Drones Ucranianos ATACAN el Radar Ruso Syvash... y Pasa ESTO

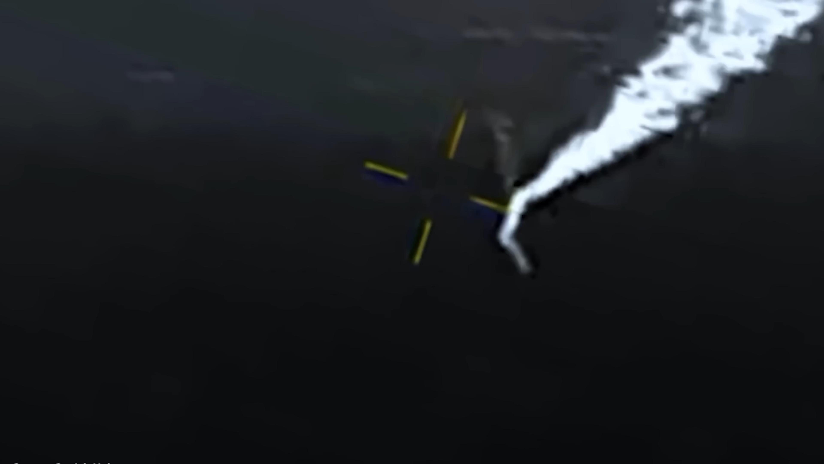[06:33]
El misil se acerca, busca y luego se desvía bruscamente buscando un calor que no existe.
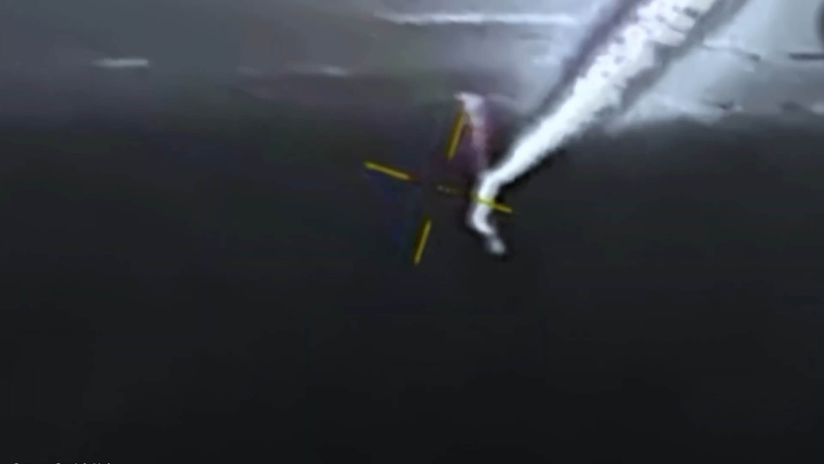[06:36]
El piloto está furioso. Sus sensores son inútiles. Decide confiar en sus ojos.
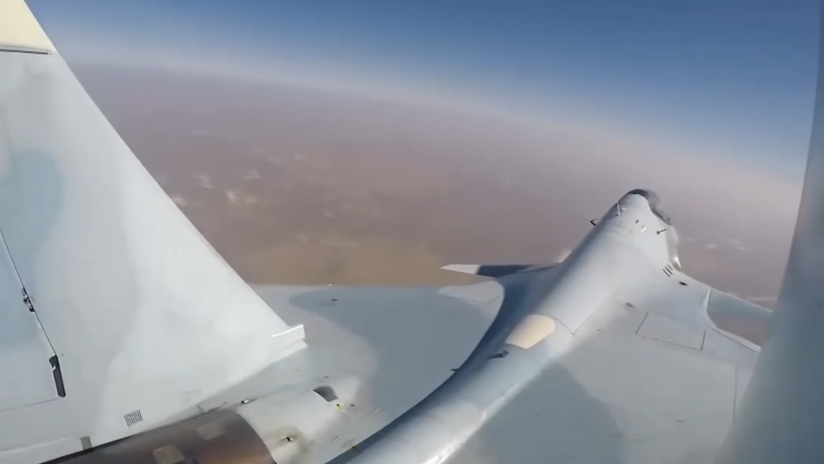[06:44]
Dispara un segundo misil R-73 esperando que el buscador capte algo.
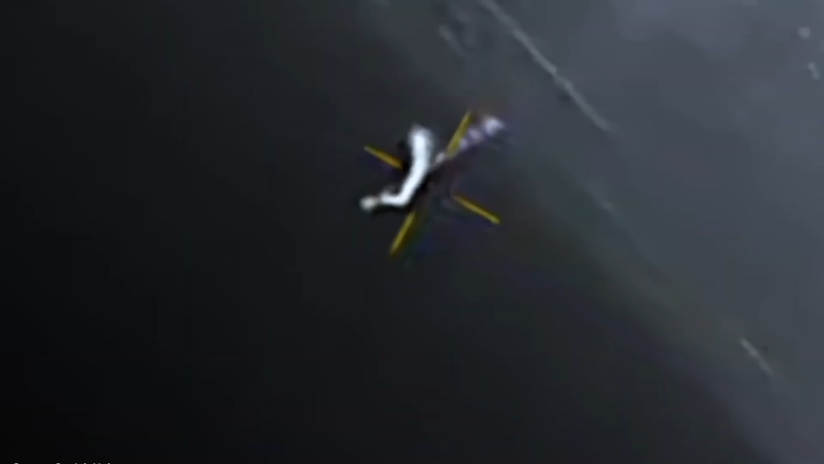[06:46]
Cualquier cosa.
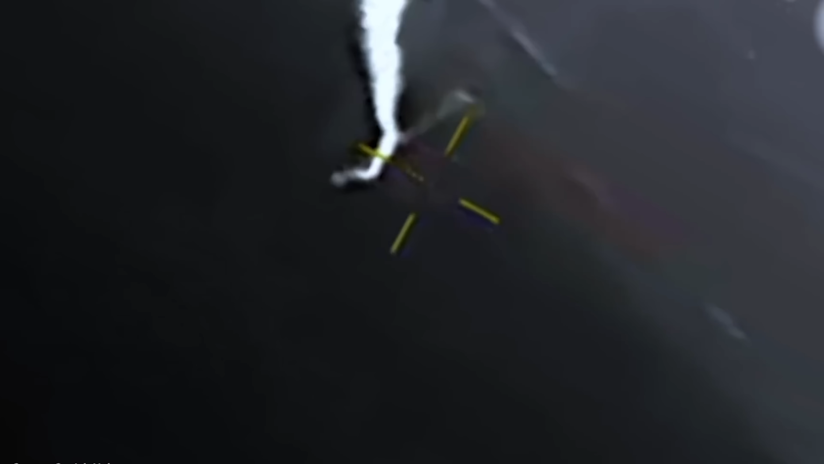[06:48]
El misil pasa rozando, pero no detona.
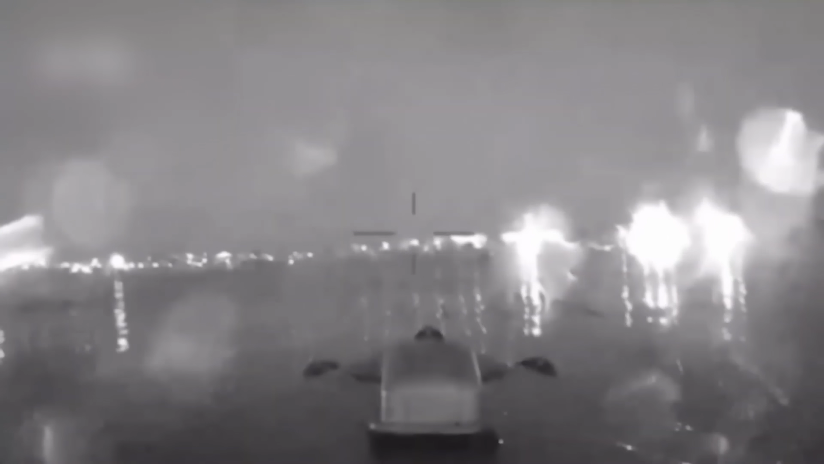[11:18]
Más botes magura apareciendo, cada uno lanzando su propia ola de drones.
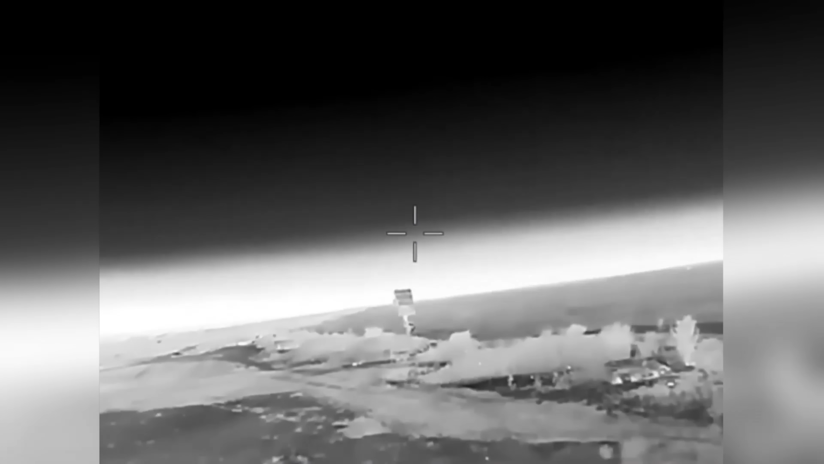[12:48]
El PodLED K-1 fue el siguiente en caer. Un destello en naranja cruzó el cielo y su antena principal se partió en dos.
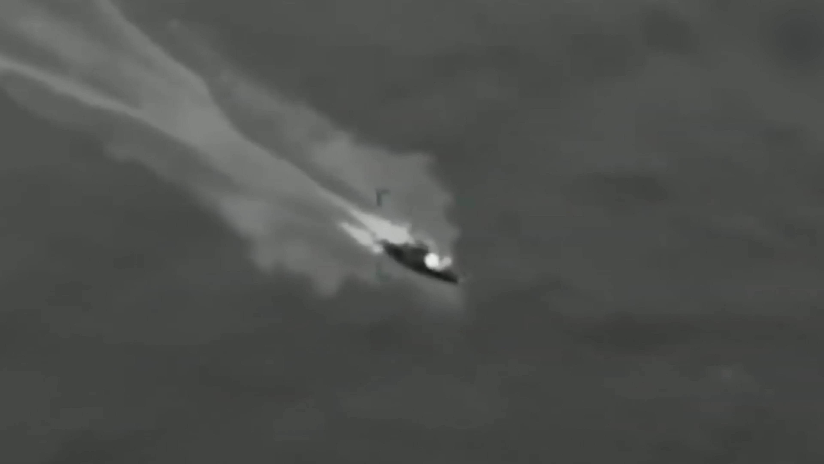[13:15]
El impacto fue seco, sin explosión.
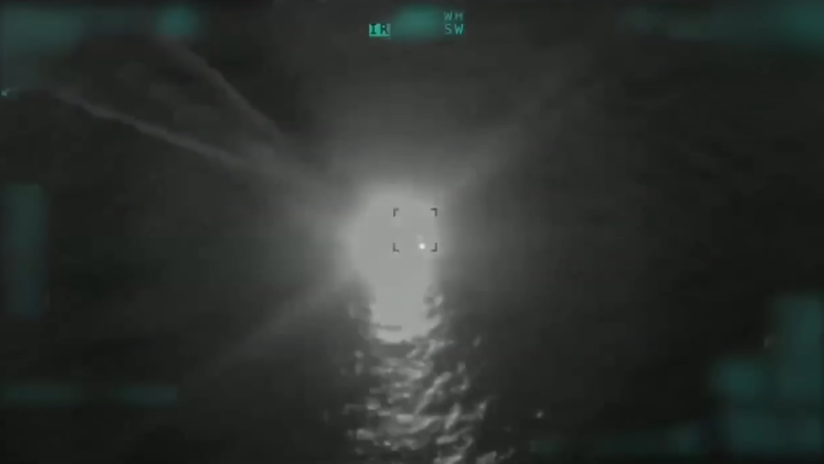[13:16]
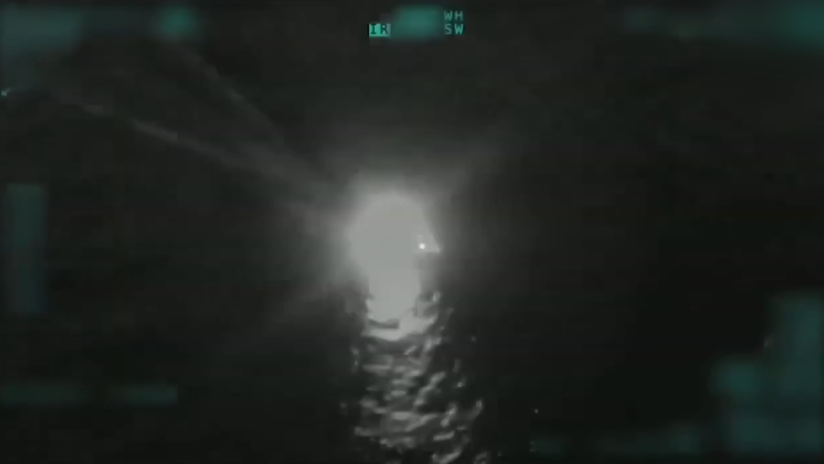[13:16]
Solo un foconazo blanco. Y luego la señal se apagó.
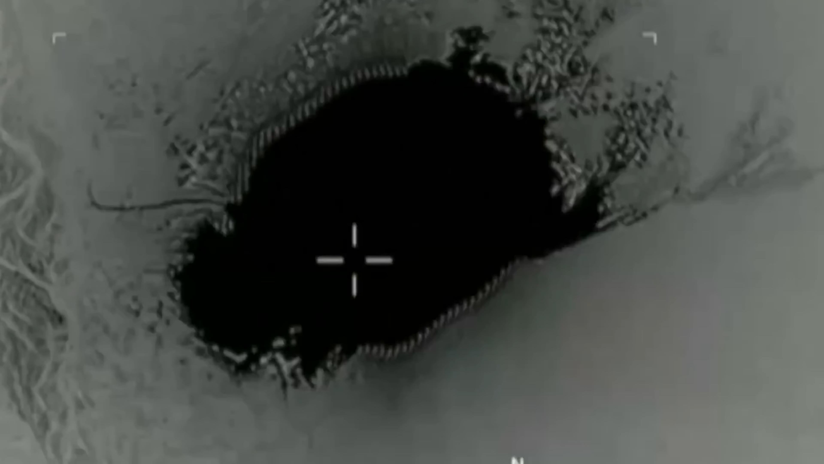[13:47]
Entonces, una última sacudida recorrió el suelo.
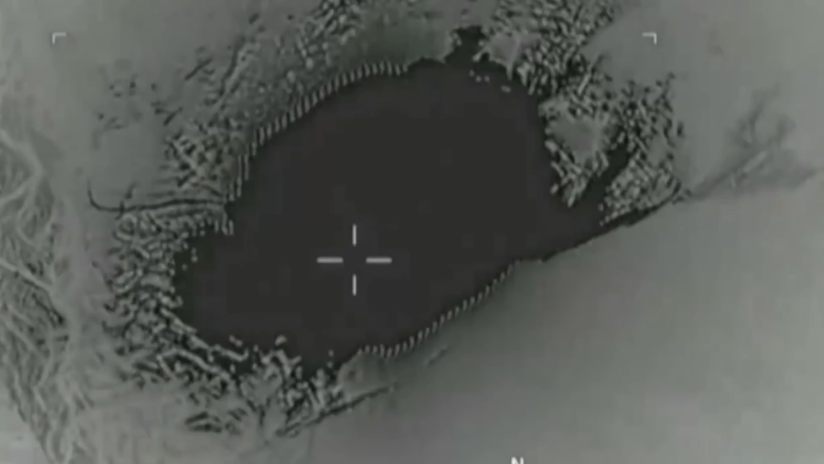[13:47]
El búnker de mando de IPETRI recibió el golpe final.